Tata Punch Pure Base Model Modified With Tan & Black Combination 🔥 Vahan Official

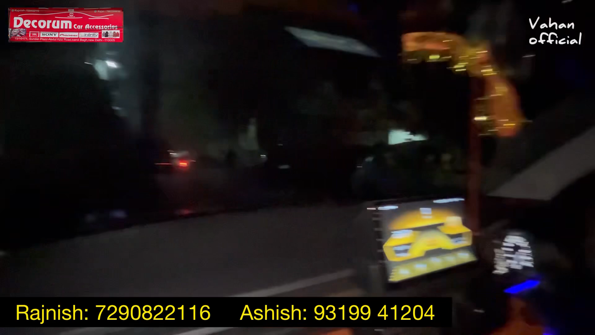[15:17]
तो अब हम दिखाते हैं इनको, हमने जो लगाया, तो ये हमने जो लगाया उसका ये सिर्फ ये फोग लाइट है, इस टाइम सिर्फ फोग लाइट का आउटपुट है।
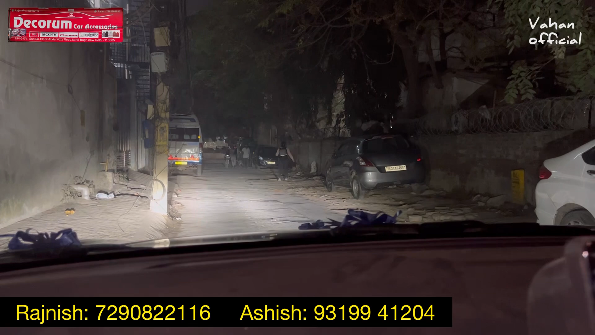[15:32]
मैं हेडलाइट का आउटपुट थोड़ा आगे चल के दिखाना चाहूंगा क्योंकि गाड़ी हमारी टेढ़ी खड़ी है। तो ये अपना हेडलाइट का आउटपुट है, और इसमें हाई बीम और लो बीम भी आपको थोड़ा सा बढ़ा हुआ नजर आएगा।
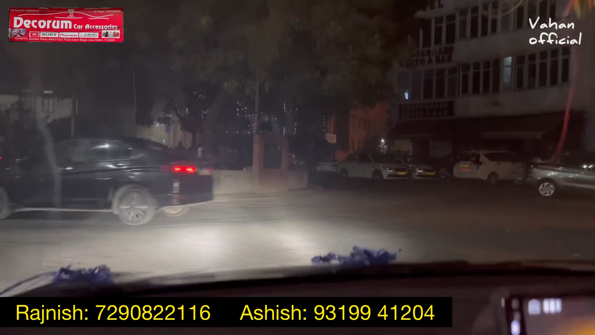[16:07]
आप भी सामने देख सकते हो रोड पे किस तरीके का इसका जो प्रेजेंस है वो आपको देखने को मिल जाता है। और मेरे हिसाब से अगर आप भी पंच यूजर हैं और आप इसके हेलोजन वाले हेडलैम्प्स को यूज कर रहे हैं,